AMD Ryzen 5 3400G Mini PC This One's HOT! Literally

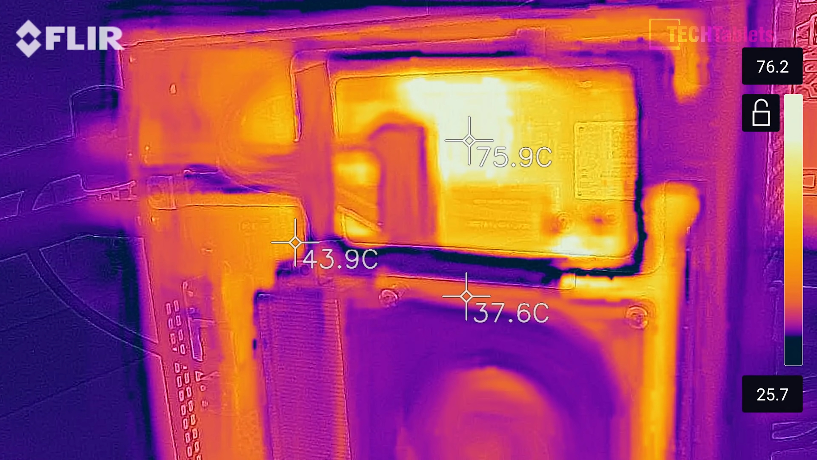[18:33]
78 and almost 80 degrees this is far too hot for my liking here i know it's got a heatsink on it but this is just way too hot for these components and longevity i doubt this one will last a long time running always at these temperatures if you push it really hard now it will pull 150 watts also from the wall